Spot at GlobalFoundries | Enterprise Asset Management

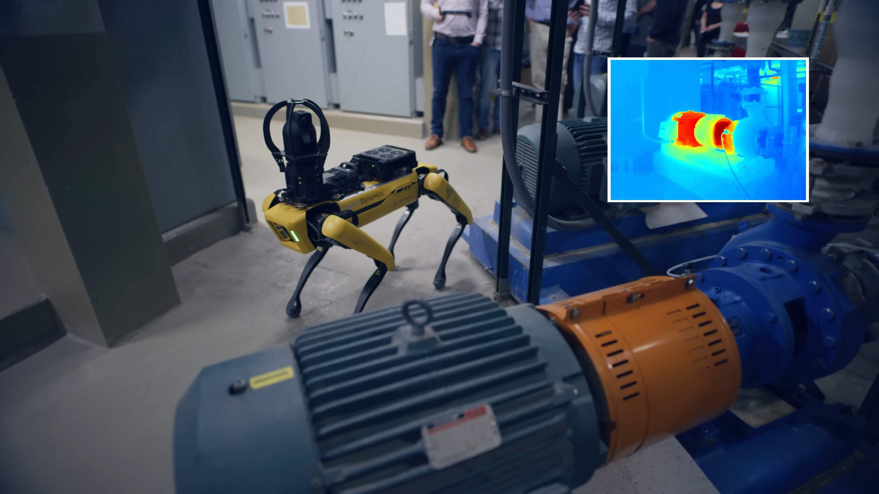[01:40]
Alerting somebody that this equipment is too hot or maybe it's alerting to say hey there's something trending.